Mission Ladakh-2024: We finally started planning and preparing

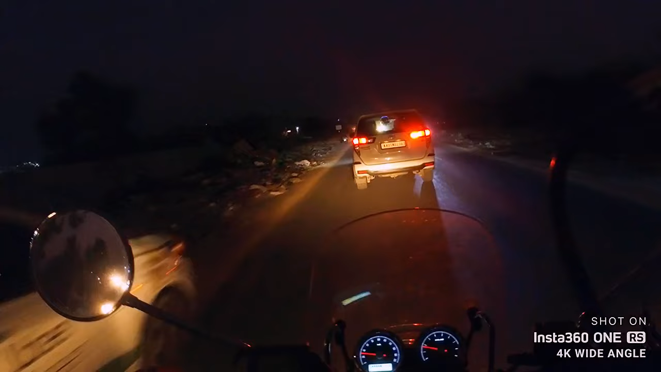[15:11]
तो अभी फिलहाल मुझे काफ़ी हद तक लो लाइट सेटिंग को टेस्ट करने का मौका मिल जाएगा। अभी जिस तरह से रोड पे लाइटिंग है, इट्स जस्ट
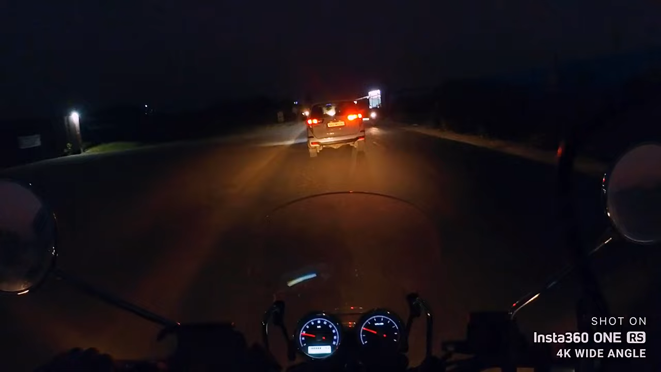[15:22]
वेहिकुलर लाइट्स एंड ज़्यादा दुकान भी नहीं दिख रहे हैं आसपास, तो बहुत ज़्यादा ग्लिट्सी या फिर लिट एनवायरनमेंट नहीं है।
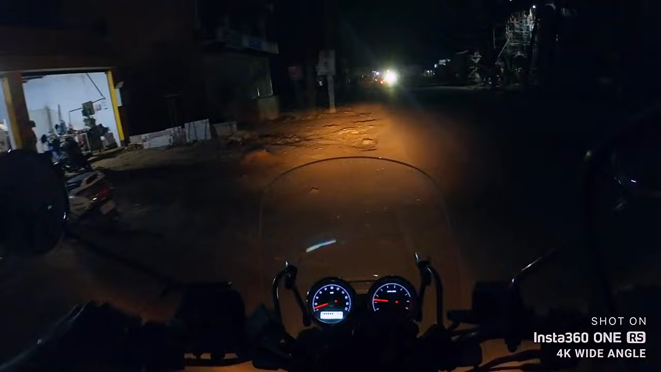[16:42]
तो यहाँ से हम मुड़ा लेंगे और वैसे भी आगे कुछ खास मुझे दिख नहीं रहा है। कोतनूर जाके फ़ायदा नहीं है, मुझे ब्लॉक का फुटेज ब्लॉक नहीं करना है।